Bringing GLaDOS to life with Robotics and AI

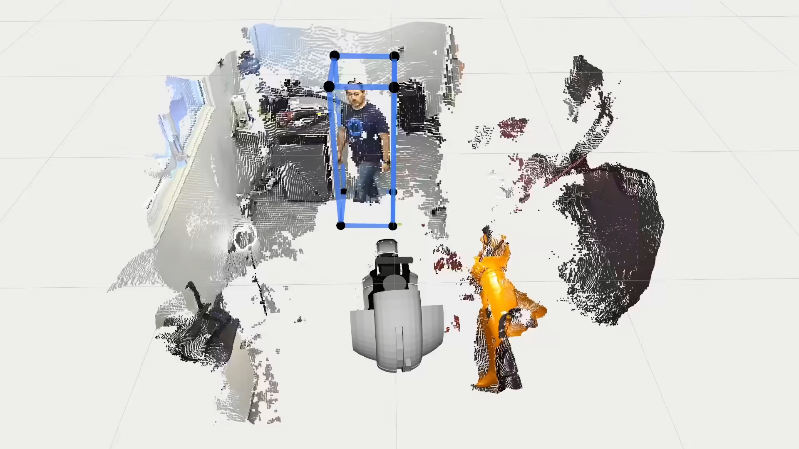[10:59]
Then it will fuse the video from the two different cameras to be able to get depth to that person.